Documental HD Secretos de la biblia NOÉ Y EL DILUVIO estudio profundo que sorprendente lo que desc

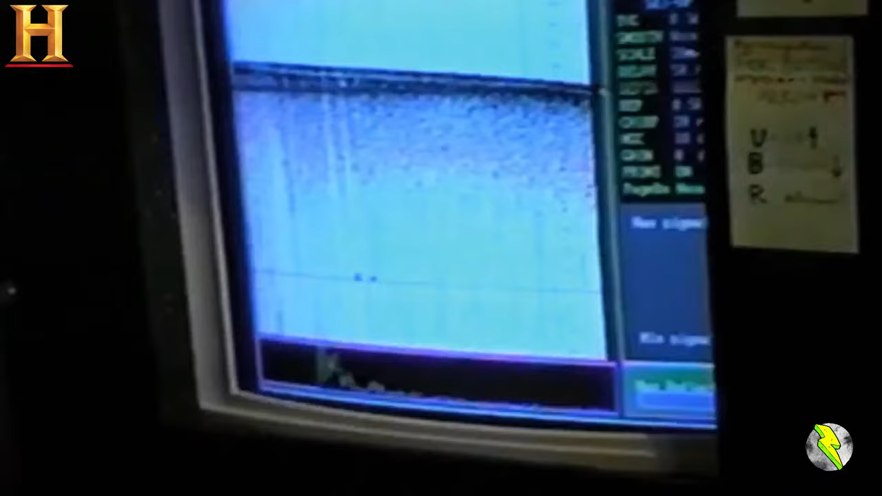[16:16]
este aparato les proporcionaría una imagen precisa del lecho oceánico yo recibí algo así